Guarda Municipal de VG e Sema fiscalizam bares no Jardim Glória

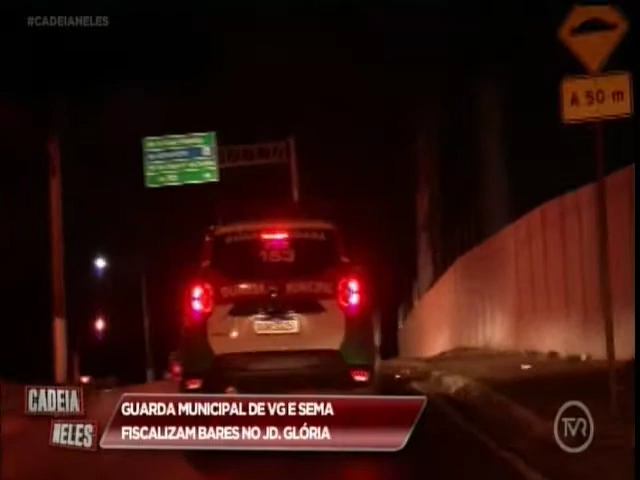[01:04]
E, nesse momento, a SEMA e Guarda Municipal se desloca até o Jardim Glória e a nossa equipe, como exclusividade, acompanha.